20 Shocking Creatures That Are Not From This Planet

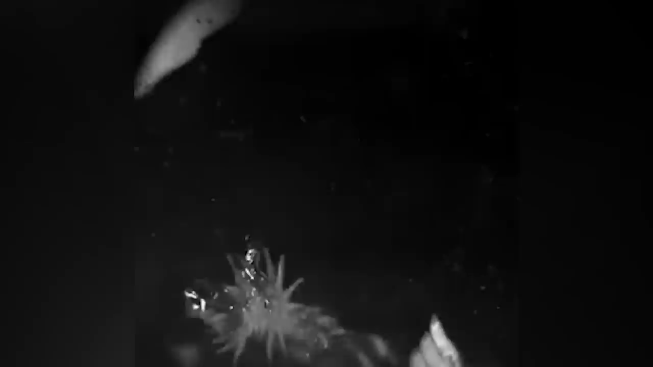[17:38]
This creature is called the star-nosed mole because of its uniquely shaped snout. But looking at it up close, is that really a star?
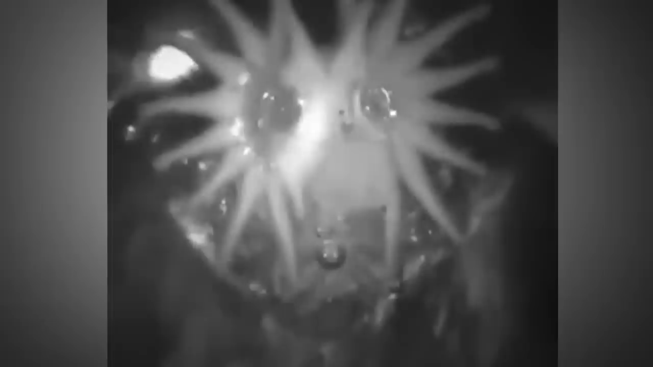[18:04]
They work both separately and in tandem with each other, really speeding things up for when the mole is on the hunt.